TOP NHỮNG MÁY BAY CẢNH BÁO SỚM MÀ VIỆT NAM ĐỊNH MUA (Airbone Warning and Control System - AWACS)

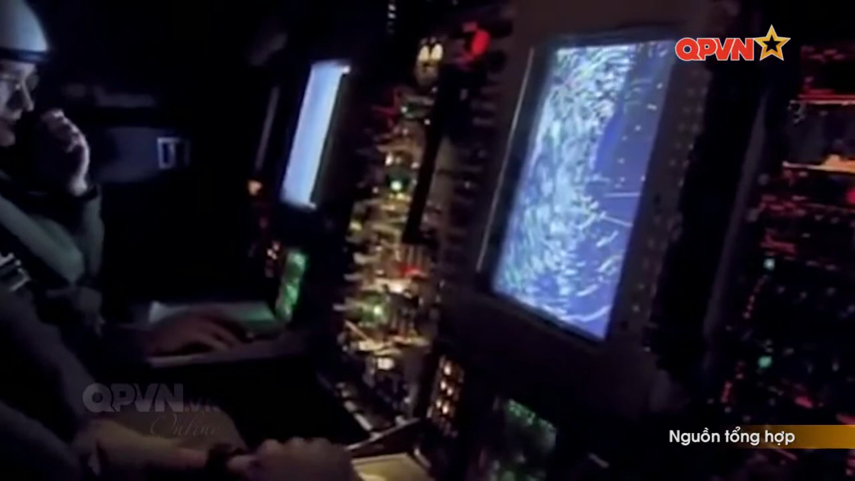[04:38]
T56A425 đến phiên bản E-2C Group 1 được sử
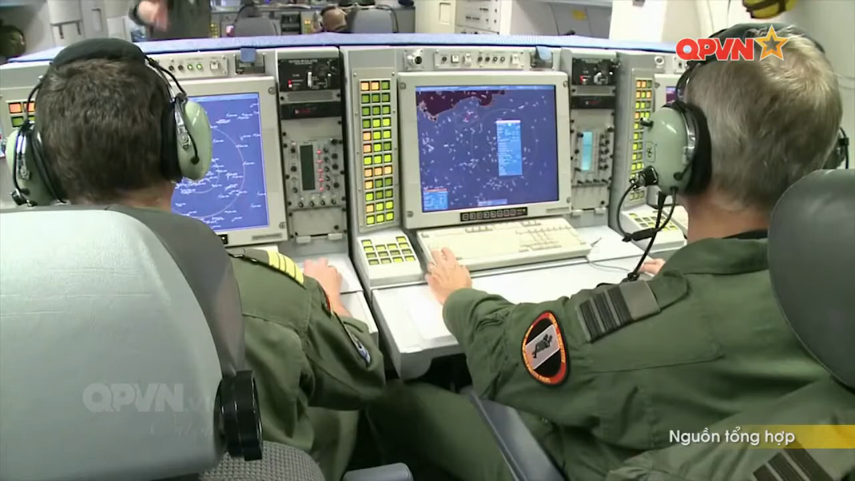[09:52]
Radar có nhiều chế độ hoạt động như quét sùng Doppler không độ cao cho chức năng giám sát mục tiêu trên không, quét sùng Doppler có độ cao để xác định độ cao mục tiêu,
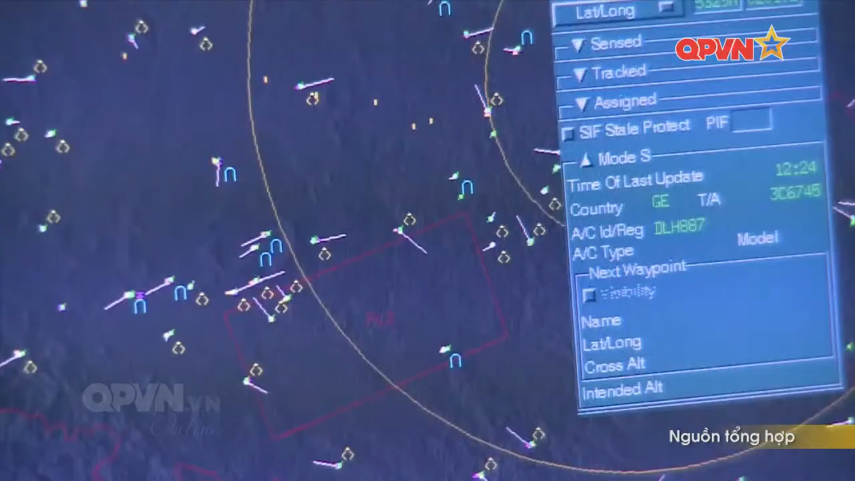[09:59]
chế độ quét radar ngoài đường chân trời, nhận thông tin chỉ huy thủ động,
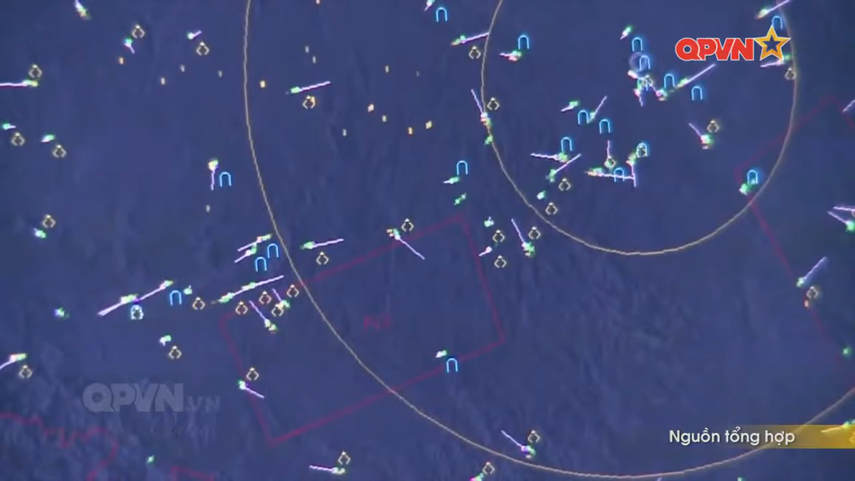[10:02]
chế độ giám sát biển sử dụng sung cực ngắn để giám sát tàu bè, và cuối cùng là chế độ chở. Radar của E3 Sentai có khả năng quét vùng có bán kính
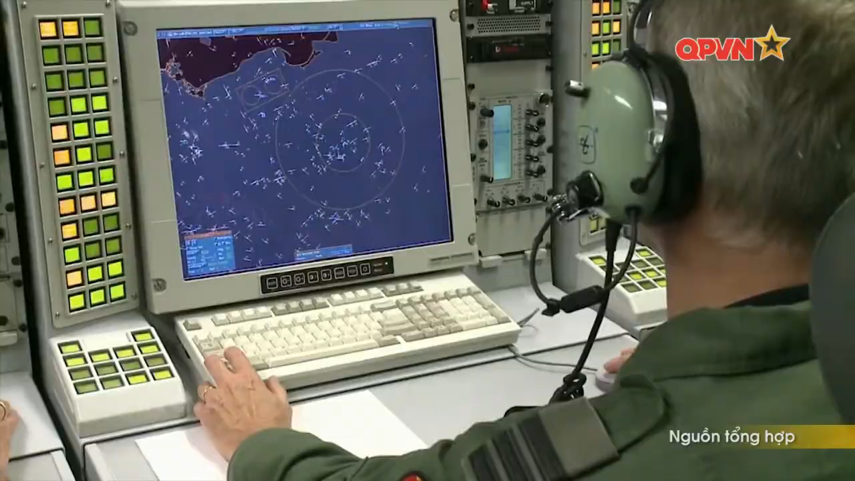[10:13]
375,5
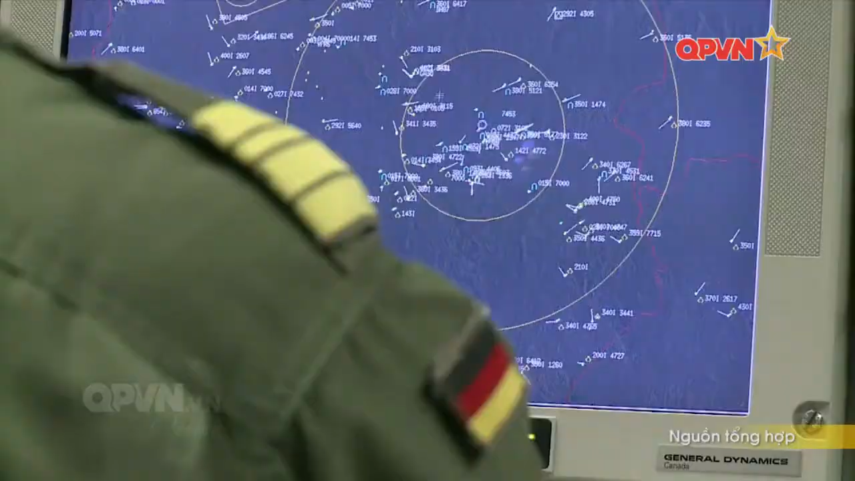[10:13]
km đối với các mục tiêu bay thấp và xa hơn đối với các mục tiêu bay ở tầng cao hơn. Ngoài ra, trên E3 còn trang bị hệ thống phân biệt địch ta ANAPX-103.